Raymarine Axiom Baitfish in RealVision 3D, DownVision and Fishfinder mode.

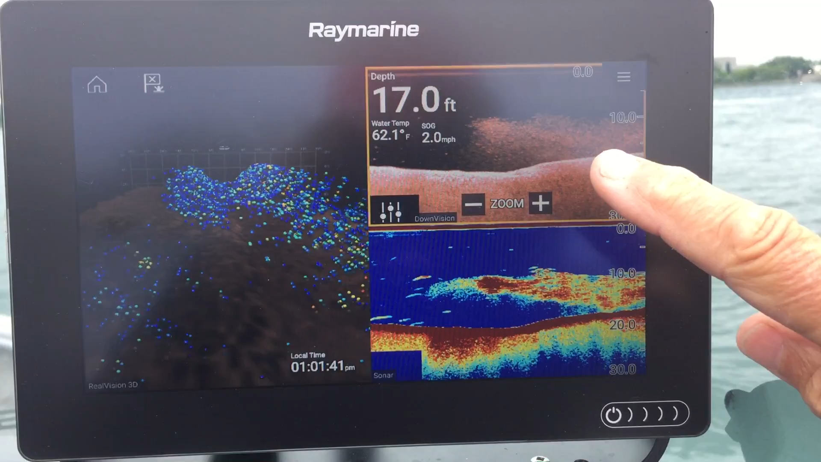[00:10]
On screen: depth 17.0 ft, water 62.1°F, speed 2.0 mph
Perfect. I just wanted to show you with this new Raymarine Axion how well it shows you the fish. We've got a few screens going on here. The top one is the down vision. You can see the bait fish there. Then we've got the fish finder mode and look at the 3d imaging.
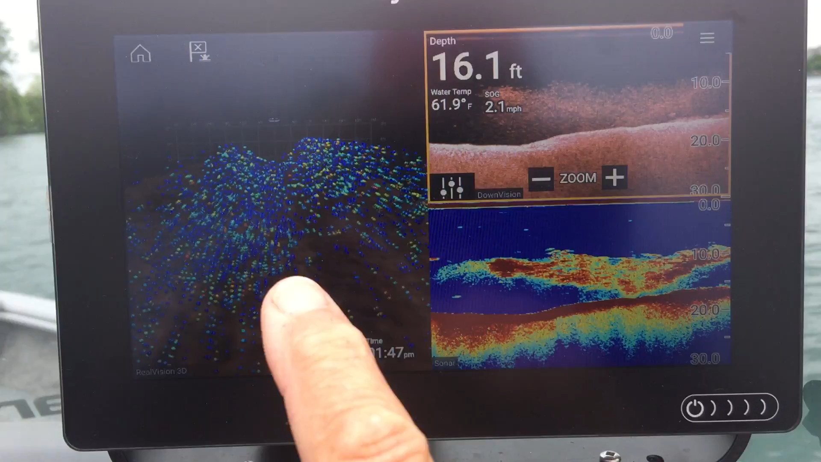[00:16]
On screen: depth 16.1 ft, water 61.9°F, speed 2.1 mph
Unbelievable. And you know what I can do? I can actually change the direction.
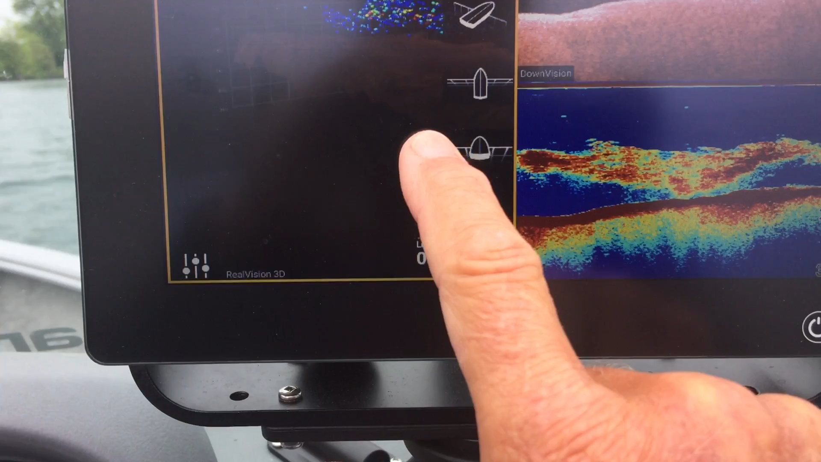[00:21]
So you can see the profile. I can change the angle.
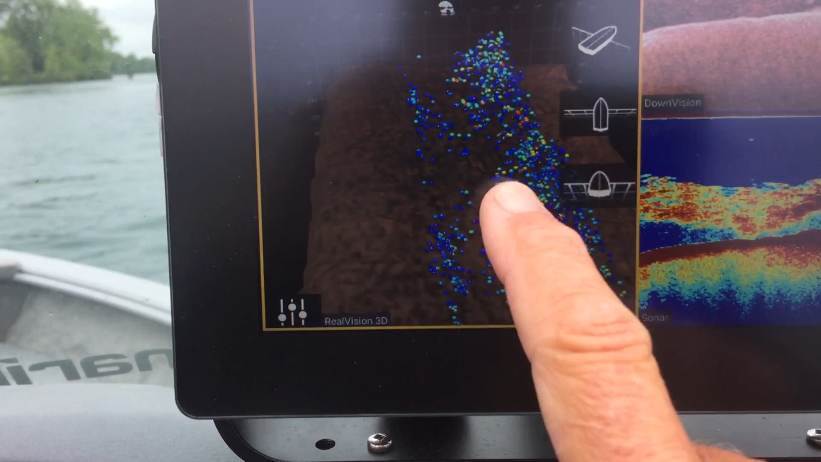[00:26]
You can see the boat position right there. This technology is just mind blowing.
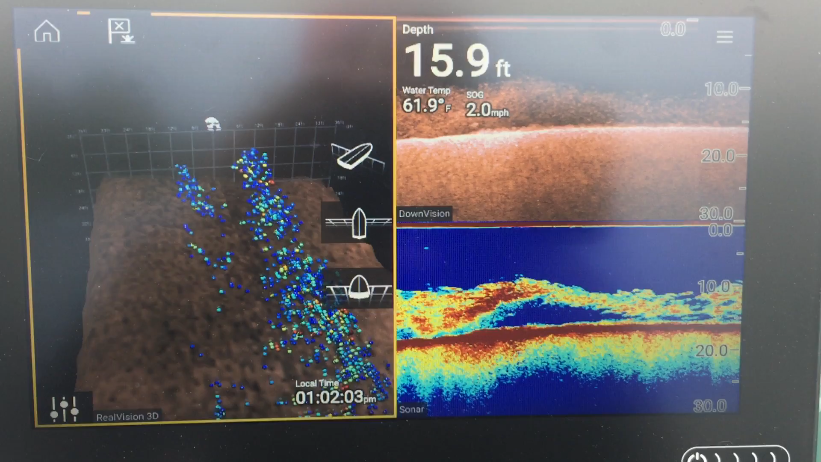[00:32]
On screen: depth 15.9 ft, water 61.9°F, speed 2.0 mph
Isn't that amazing?
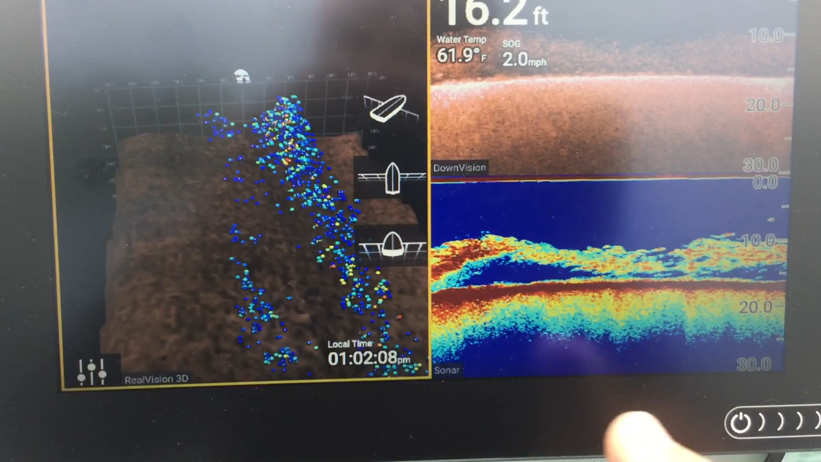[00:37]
On screen: depth 16.2 ft, water 61.9°F, speed 2.0 mph
So I've got three different ways that I can look at the image that the sonar is capturing. Just makes my job a lot easier.